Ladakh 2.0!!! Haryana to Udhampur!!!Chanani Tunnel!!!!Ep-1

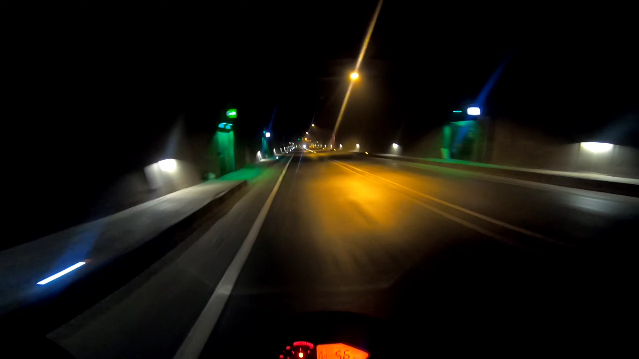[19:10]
बहुत बढ़िया है, बहुत अच्छी लाइटिंग है और शायद वेंटिलेशन भी बहुत बढ़िया है, इसमें बिल्कुल भी स्मेल नहीं आ रही धुएं की।